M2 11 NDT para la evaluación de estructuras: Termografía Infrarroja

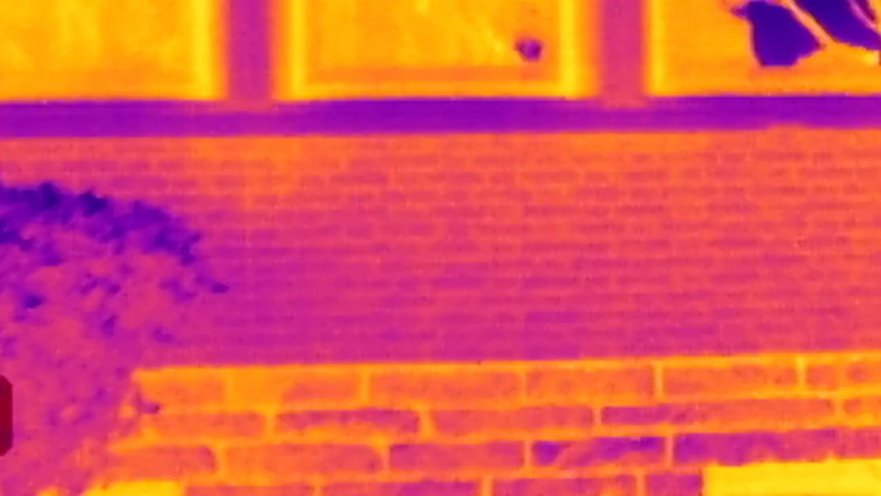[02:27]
Es decir, esta técnica proporciona un sistema de medida bidimensional frente a
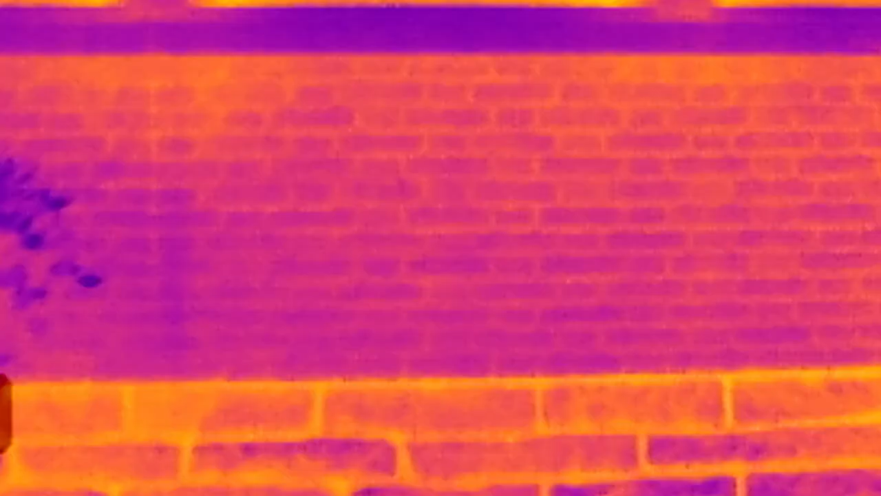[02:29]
medida puntual o promediada de un espacio, lo que limita la información ofrecida.
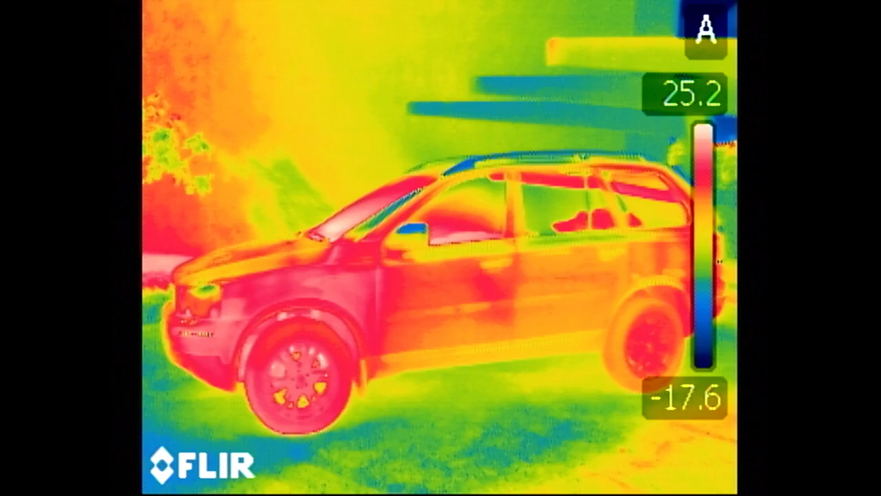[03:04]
Podemos descubrir muchas cosas que una imagen visual normal nunca nos va a proporcionar. Por ejemplo, parece que los faros están en funcionamiento, bueno, o se han apagado recientemente.
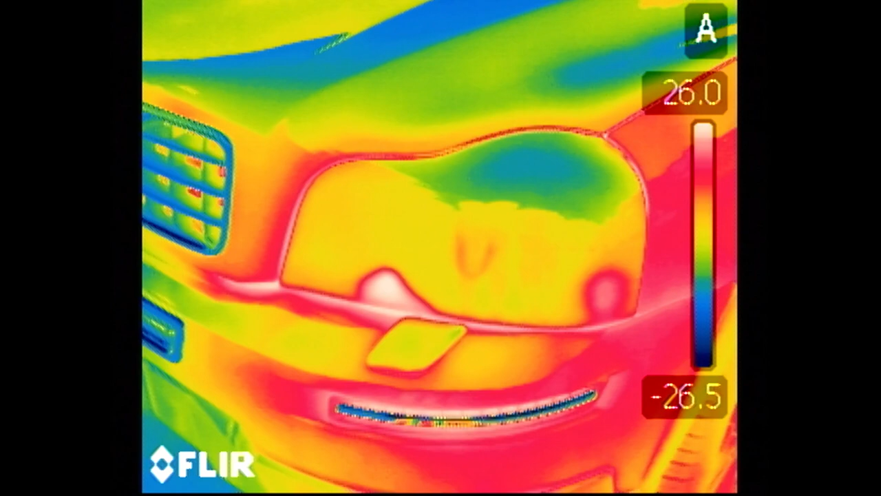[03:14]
El coche acaba de ser utilizado porque las ruedas están más calientes que el resto del coche.
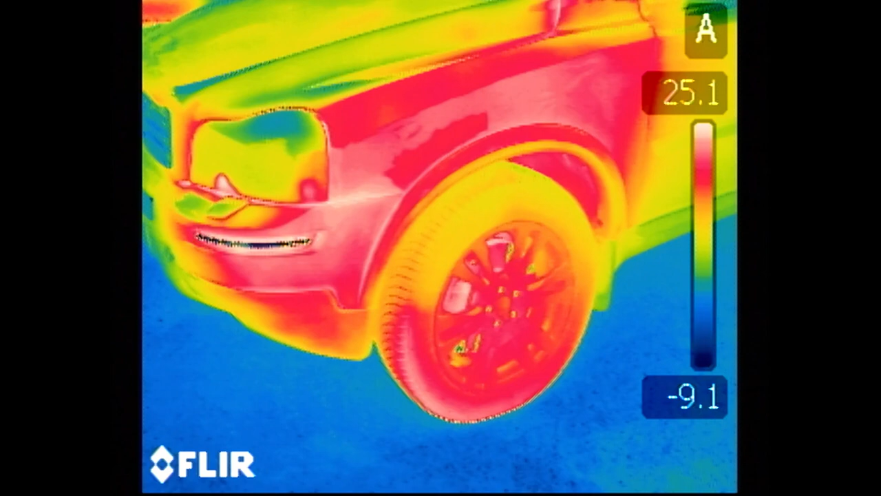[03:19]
El aspecto del parabrisas nos muestra que el calefactor interno puede estar en marcha. Además, nos enseña qué zonas del cristal se están calentando.
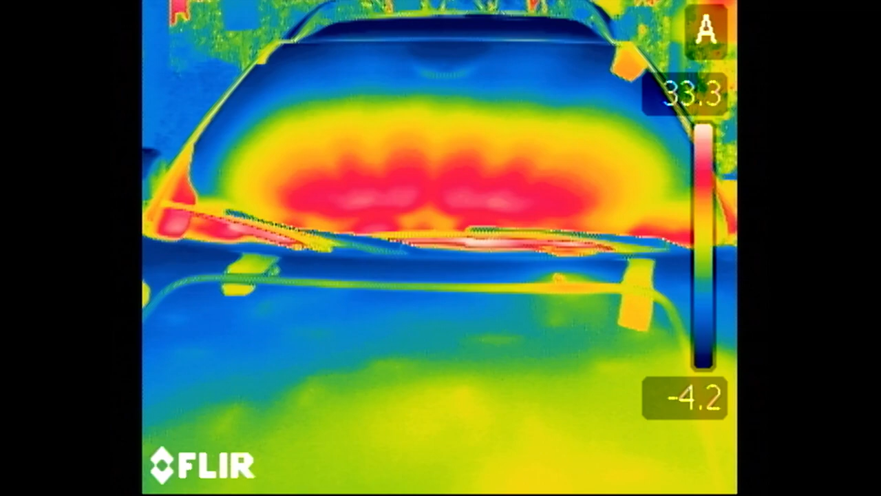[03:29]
El motor está en funcionamiento o se apagó hace muy poquito.
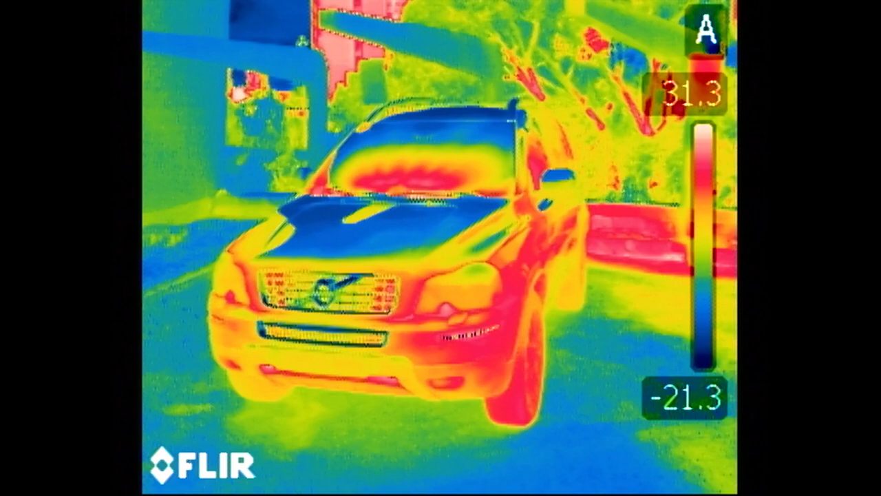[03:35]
El radiador aún permanece bastante caliente y detrás de la rejilla frontal podemos ver estos restos de calor.
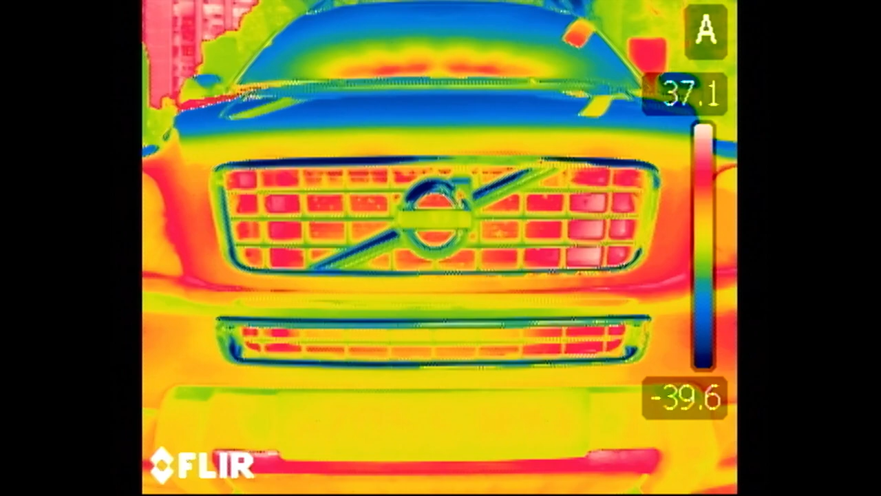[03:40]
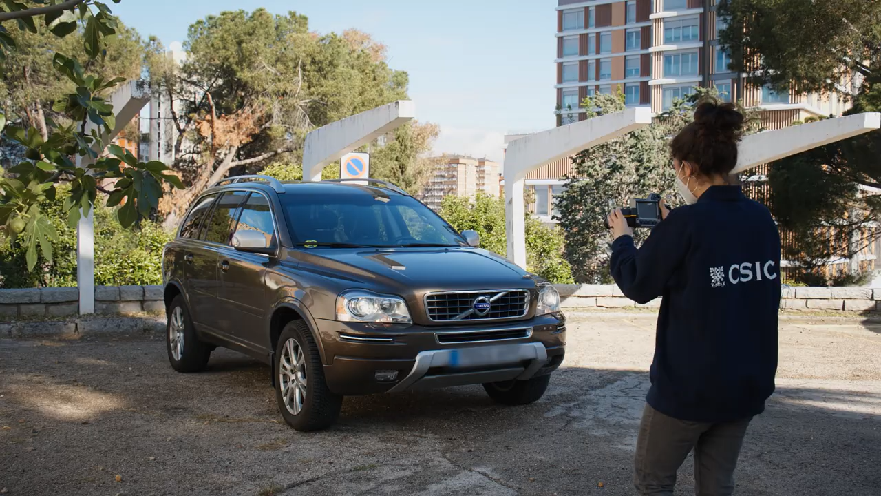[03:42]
Una de las pocas cosas que no podemos conocer, por ejemplo, es de qué color es el coche. Antes de iniciarnos en el manejo de esta técnica hay tres aspectos fundamentales que debemos cuidar especialmente, ya que nunca se pueden modificar después de congelar la imagen.
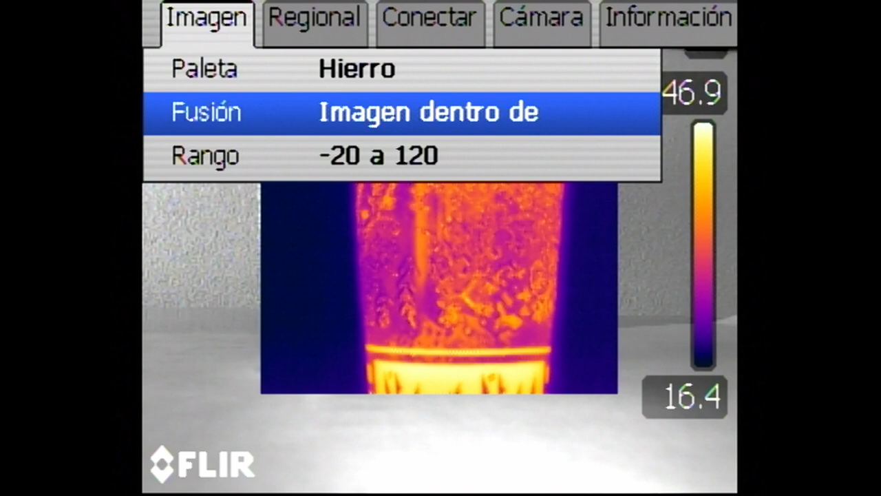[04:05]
El rango de temperatura que es proporcionado por nuestra cámara es fijo de nuestra cámara, no se puede variar. El enfoque óptico y la composición, el encuadre. El resto de parámetros pueden ser ajustados posteriormente con los software de postproceso que proporcionan las casas comerciales.
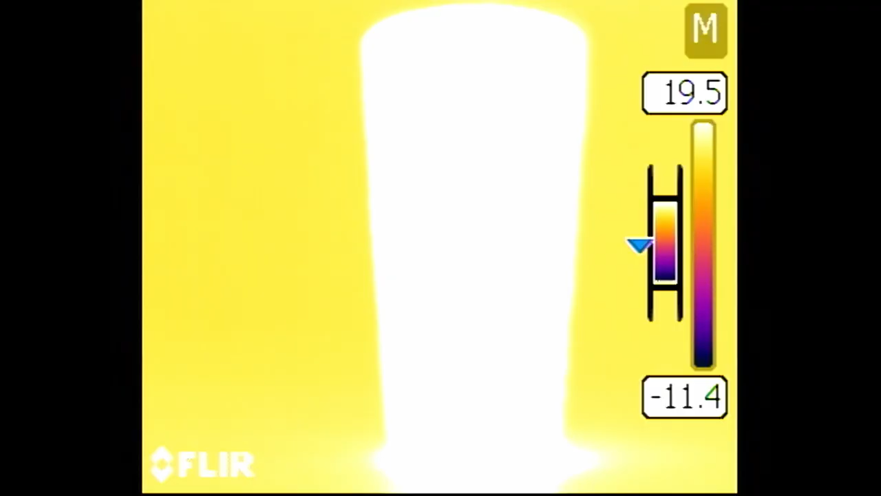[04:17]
Por ejemplo, el campo y el nivel del termograma que fijan la parte
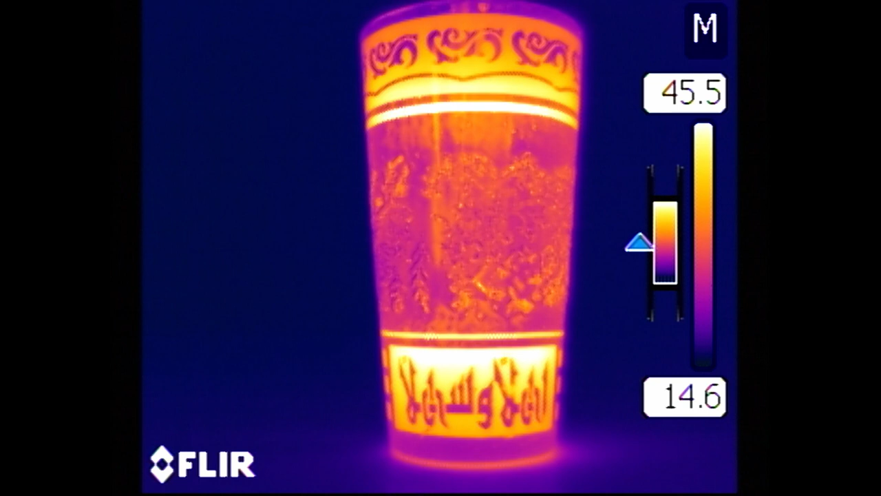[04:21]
del rango de nuestra cámara que estamos visualizando o la paleta de colores.
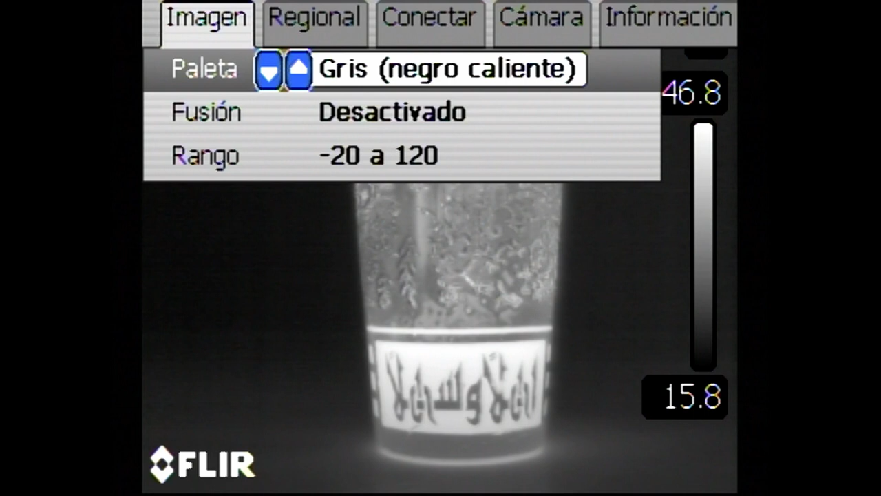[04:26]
En cuanto a las paletas de colores, la más utilizada en construcción es la llamada fusión del hierro.
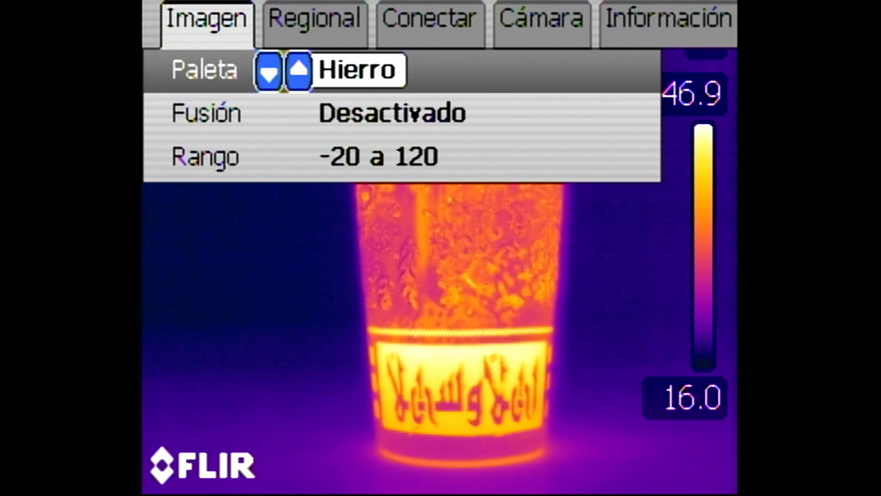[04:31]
Va del azul al amarillo, correspondiéndose los colores más fríos con colores oscuros y los más calientes con colores más claros.
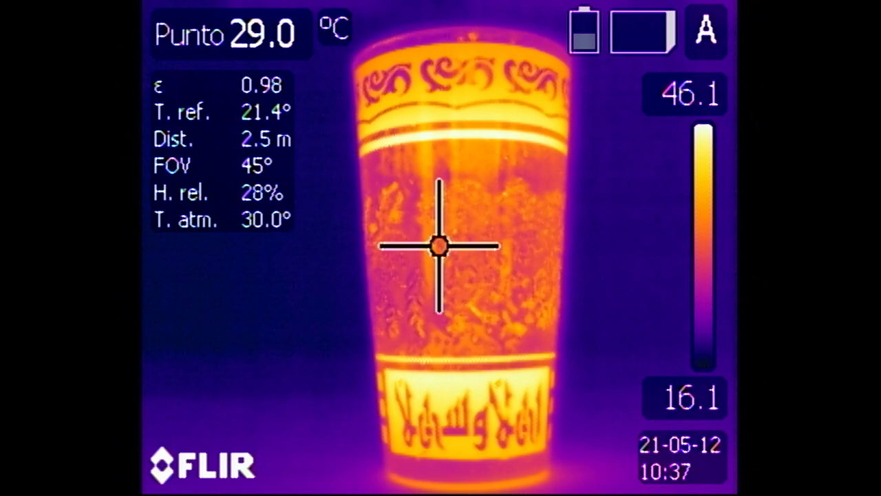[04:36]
On screen: spot 29.0°C
Pero existen multitud de paletas. La más precisa para el ojo humano es, aunque no nos lo parezca, la escala de grises, dado que el número de tonalidades es muy superior al de cualquier otra paleta.